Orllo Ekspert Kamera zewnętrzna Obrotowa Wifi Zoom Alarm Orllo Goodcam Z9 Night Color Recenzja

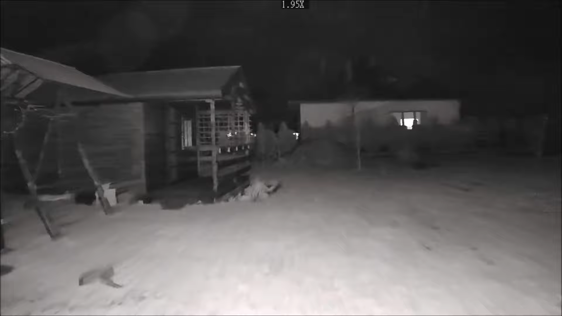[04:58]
Jeden to jest tryb widzenia czarno-biało oraz diod podczerwonych. Czyli dosyć standard. Tak, to jest taki standard.
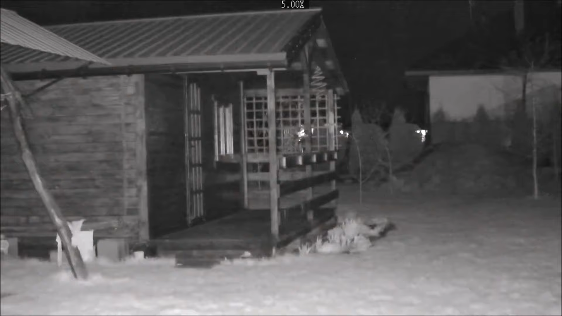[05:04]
Natomiast jeżeli chodzi o tą drugą opcję, tutaj możemy wyjść trochę bardziej nawet przed konkurencję, ponieważ kamera zapisuje w kolorach rzeczywistych.